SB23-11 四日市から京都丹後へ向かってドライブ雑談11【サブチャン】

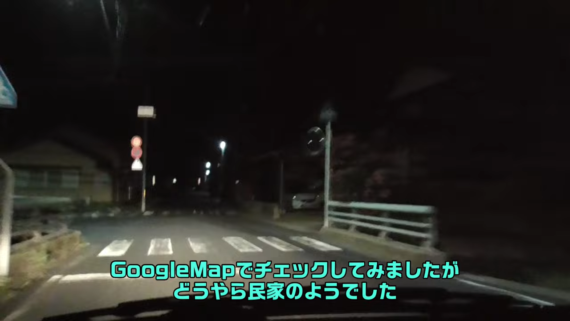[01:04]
後の自分たち自分のために横にいるよ新町下地っていうところらしいですけどそこに何かちょっと調べてお店だったら出しておきますいい感じの雰囲気でしたよ4約300メートル先斜め左方向です斜め左ね俺は行くよ
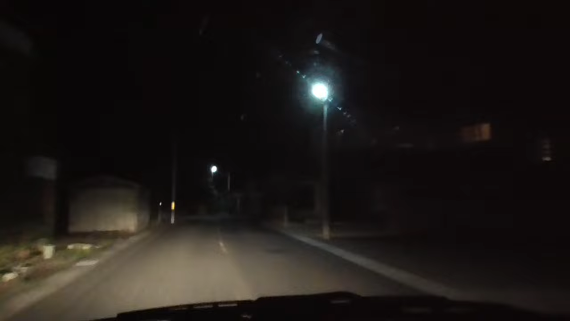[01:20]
斜め左ここのコートか斜め左方向ですこれか?ここかなるほどなはいはいはいはい1km道なりです道なり?そなり?
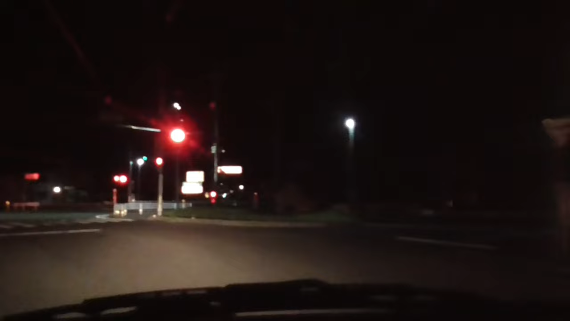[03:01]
右方向ですちょっと右あったわーこれちょっと分かりにくいわそこもシュッシュッて行ってるしあ、でもこれもうあれがね北近畿えー京都丹後鉄道走ってる感じみたいですね今踏切が見えた感じだと
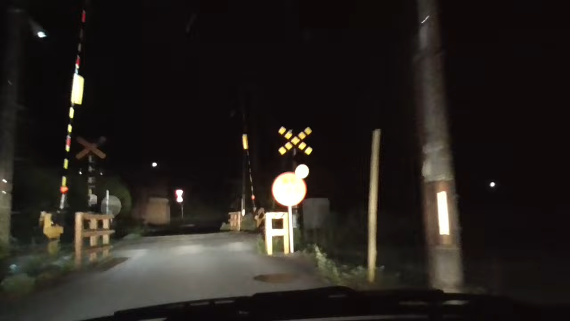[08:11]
右方向ですどこ?